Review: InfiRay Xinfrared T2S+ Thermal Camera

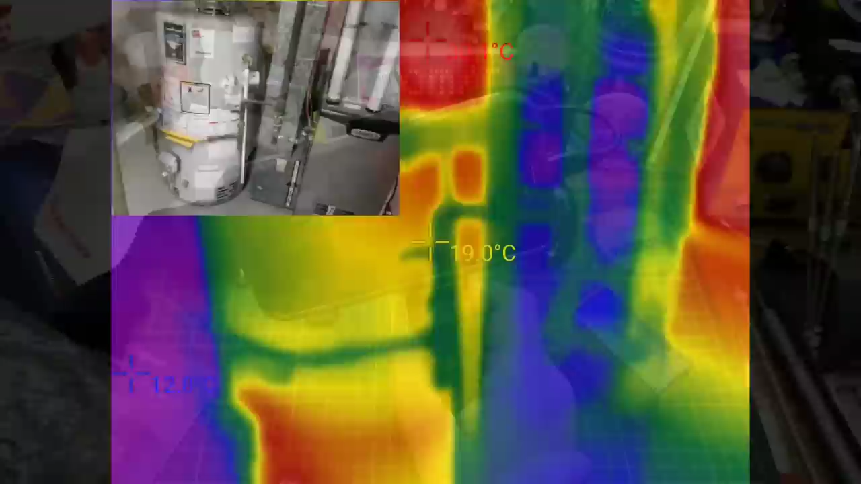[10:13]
On screen: spot 19.0°C
okay so welcome to the utility room in my basement you can see my hot water
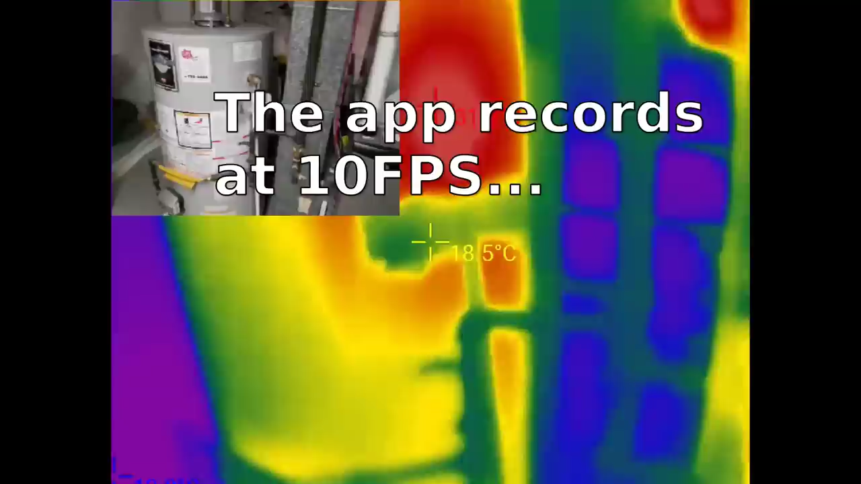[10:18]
tank right in front of me and that is probably where i'm going to get the highest contrasts right now
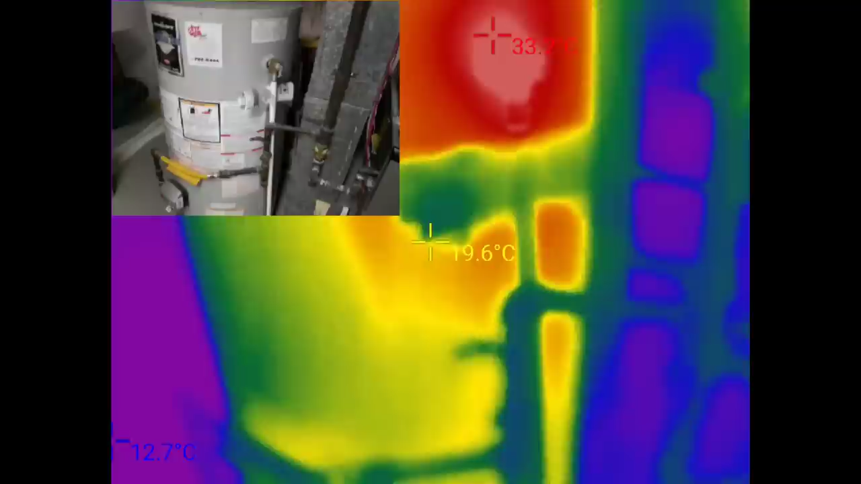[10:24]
On screen: spot 19.6°C
you can see down here on the floor where are we down there
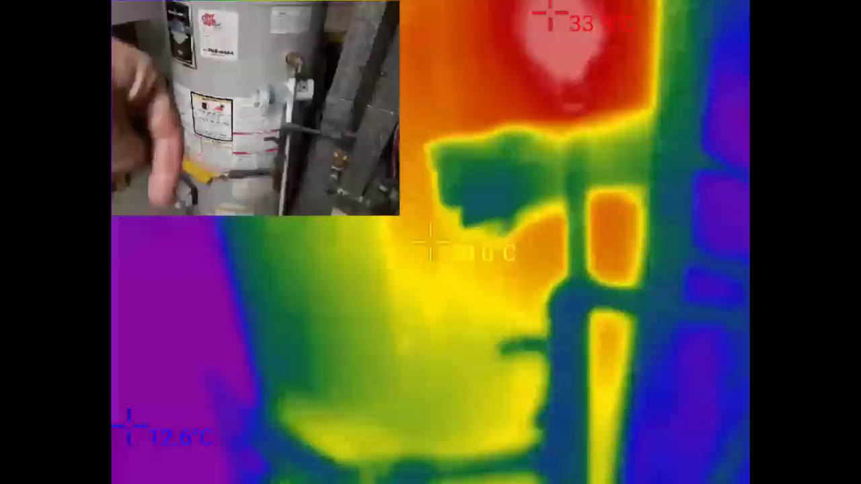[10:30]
is the concrete floor so 12.6 celsius the
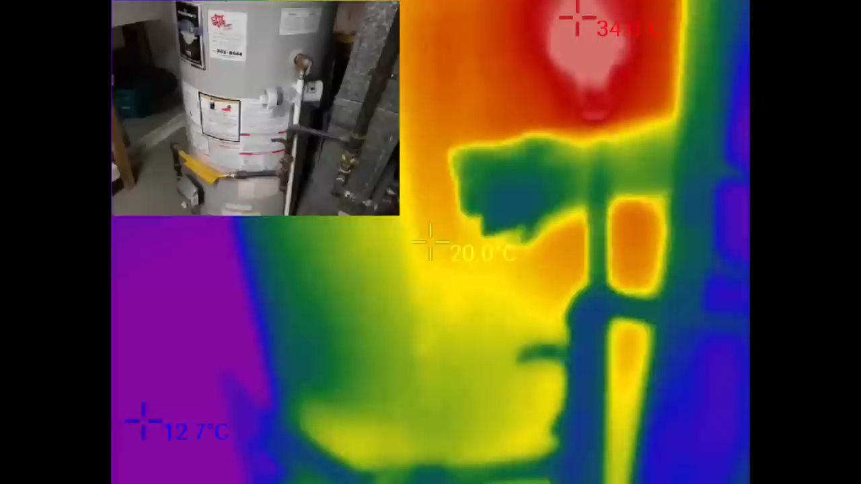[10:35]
On screen: spot 20.0°C, min 12.7°C
insulated jacket of the tank right in around there
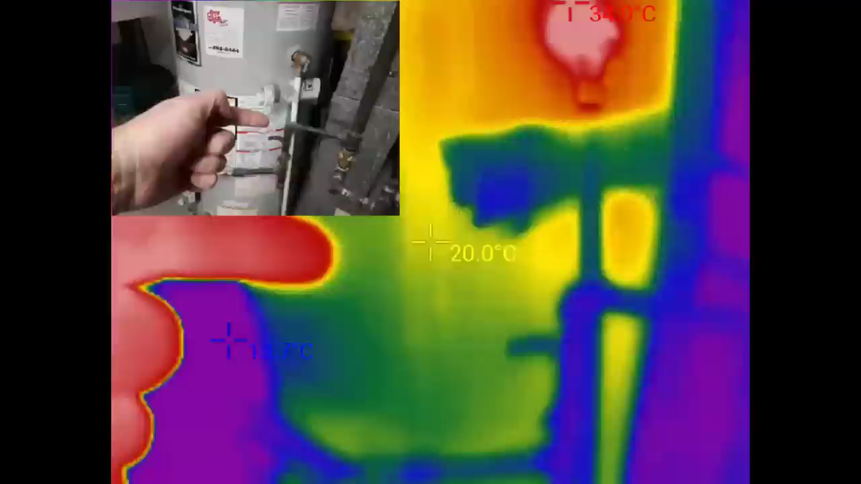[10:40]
On screen: spot 20.0°C
about 20 celsius and up here is a pressure relief which is
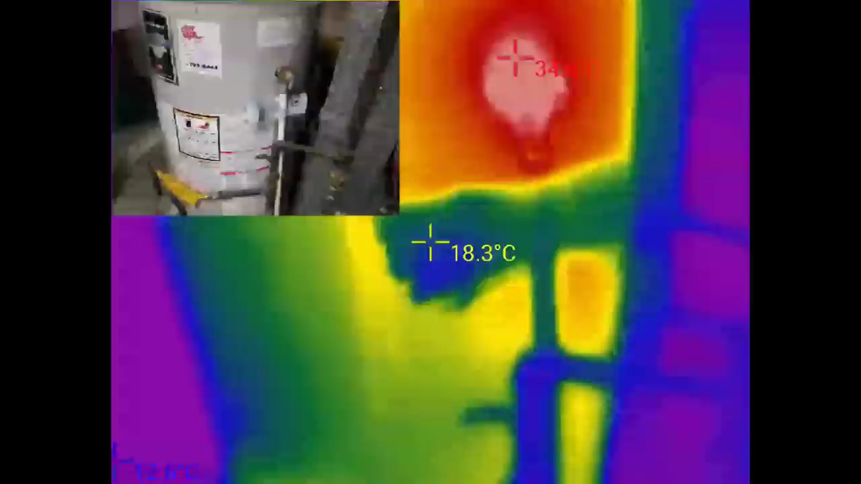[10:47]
just a metal chunk that goes right into the tank so that's the hottest that's about right
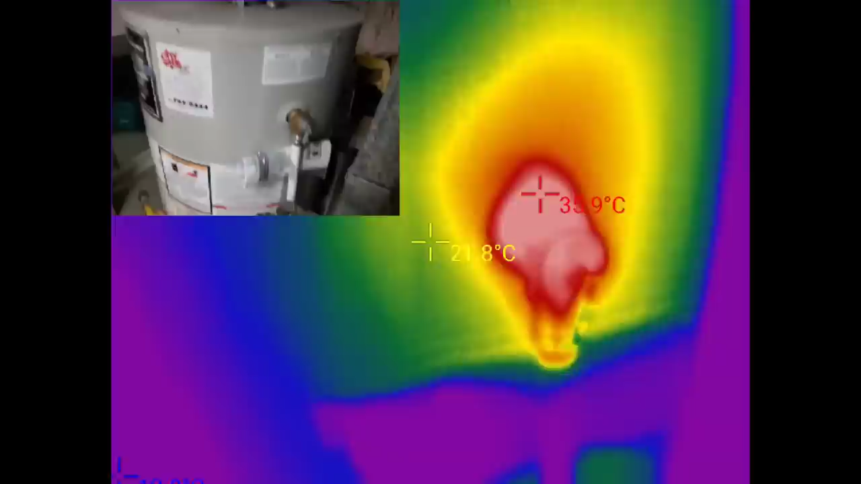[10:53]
okay and then there's the pipes coming at the top
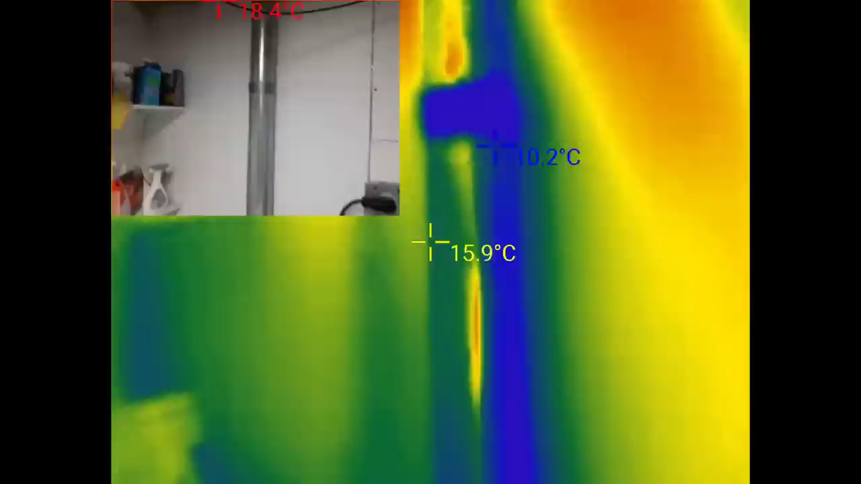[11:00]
On screen: spot 15.9°C, min 10.2°C
let's look over above the dryer there's the vent pipe
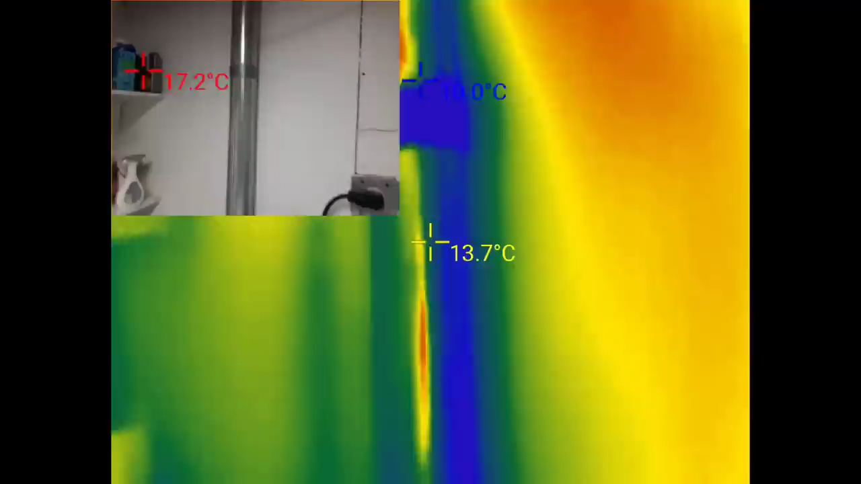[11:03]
going up and outside and as we follow it closer to outside to see that
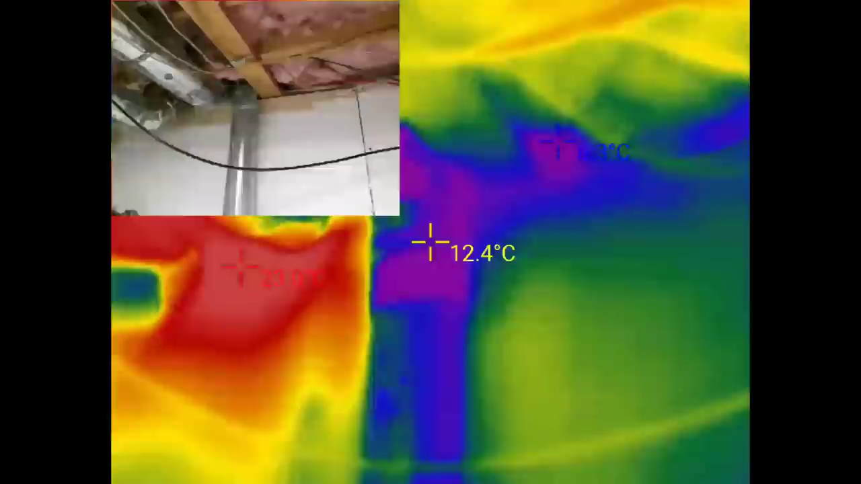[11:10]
it does get fairly cool i probably should insulate that i would think might
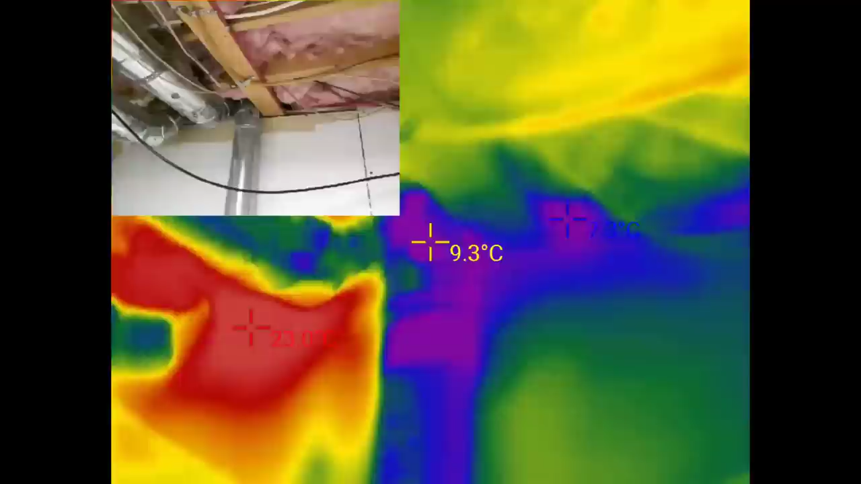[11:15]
help keep a little bit of cold air out of the basement cool
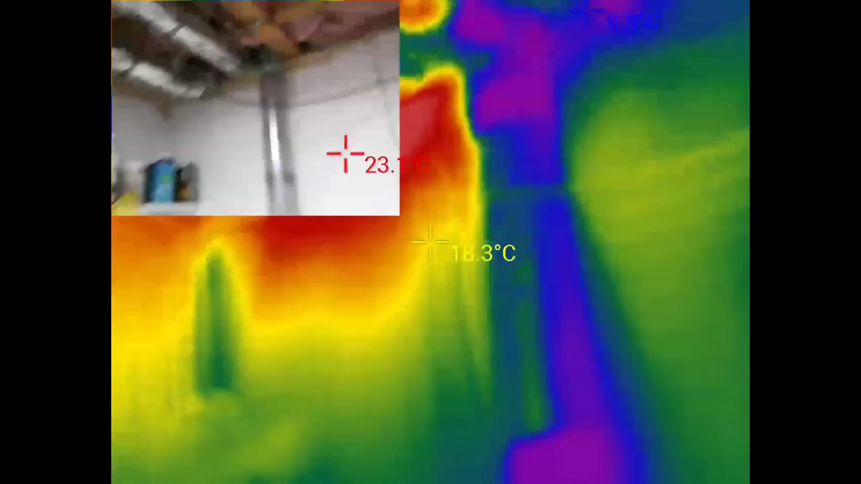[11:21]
useful information how about we look at the beer fridge uh what are the
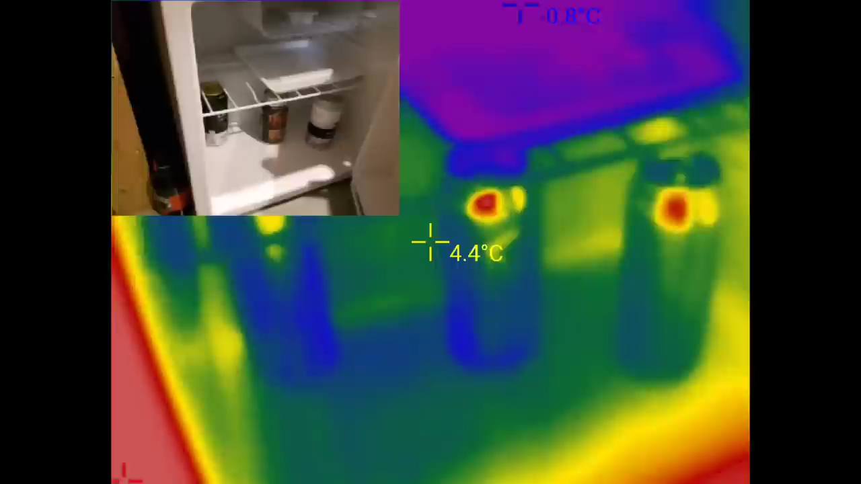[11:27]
On screen: spot 4.4°C, min -0.8°C
temperatures the beer 3.9 to 4 degrees celsius that's reasonable
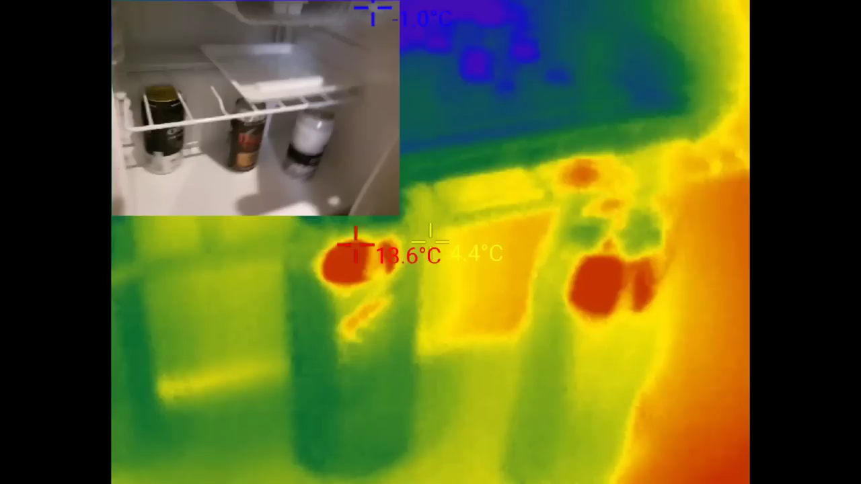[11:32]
there's a little ice making compartment up in the
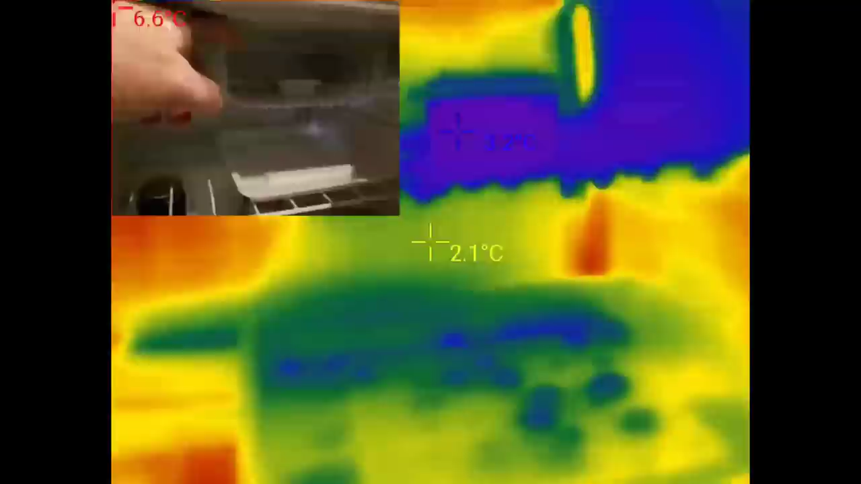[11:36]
On screen: spot 2.1°C
corner here which is below freezing cool as it should be oh